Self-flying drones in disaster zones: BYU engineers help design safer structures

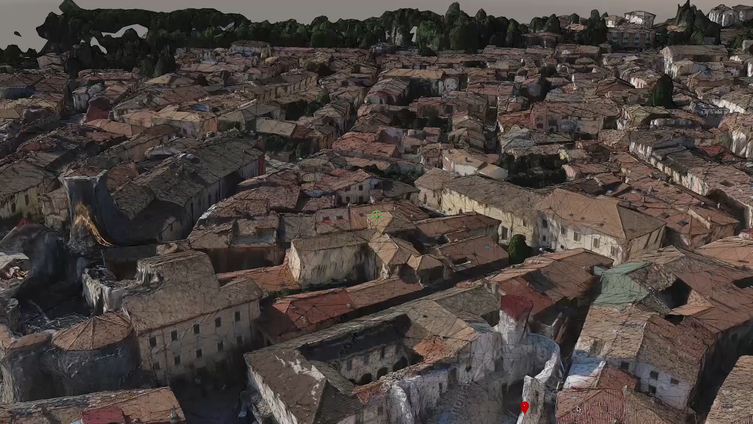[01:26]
It can look at the different slopes and the elevations and it can tell the drone to move up and down and turn.
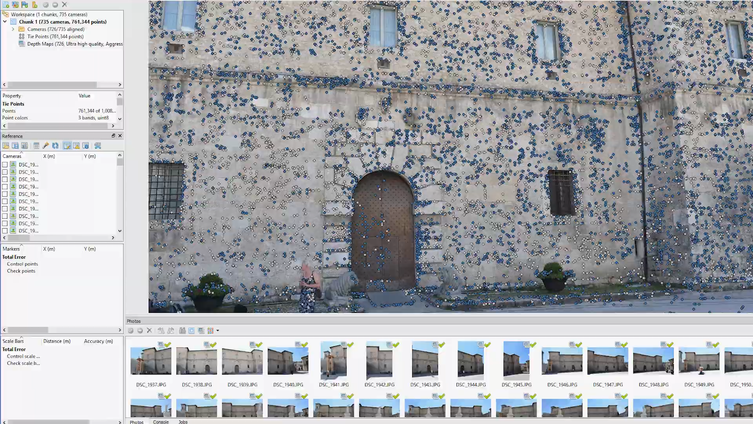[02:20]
This software makes connections between all the photos.
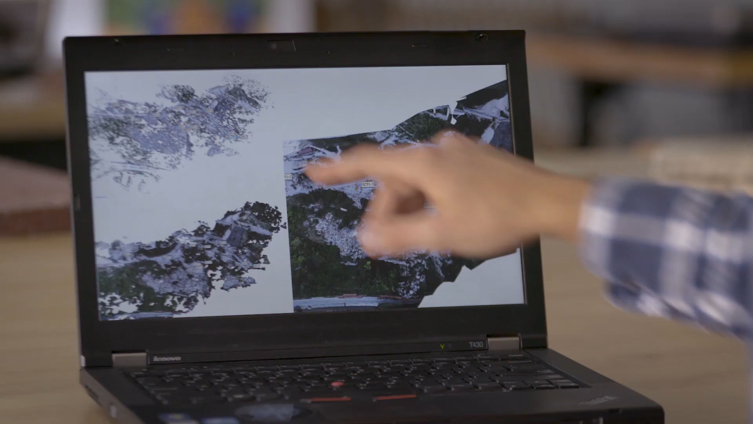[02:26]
By doing that, they can then go in, make a sparse cloud of what all the geometry is.
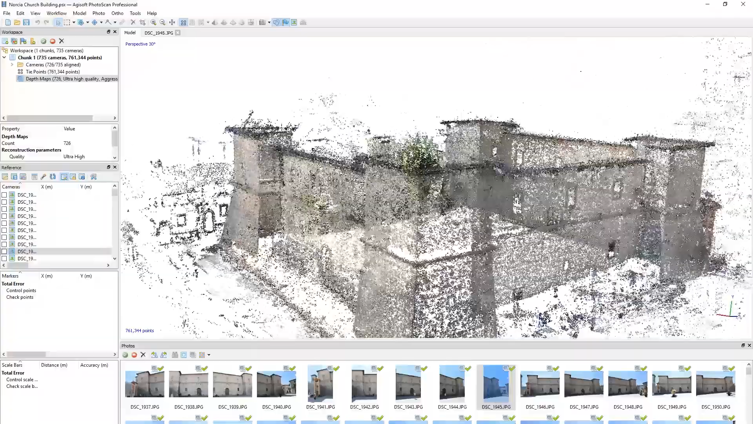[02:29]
Then we use that to make a dense cloud that has literally millions of points.
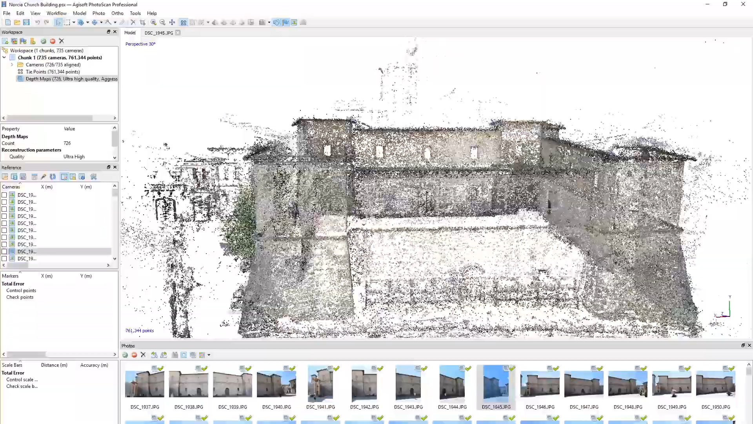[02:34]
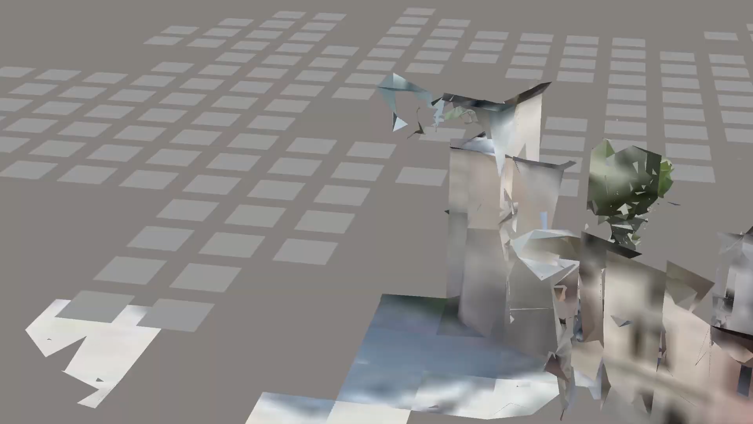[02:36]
That's how we're able to create these really highly accurate and beautiful and useful 3D models.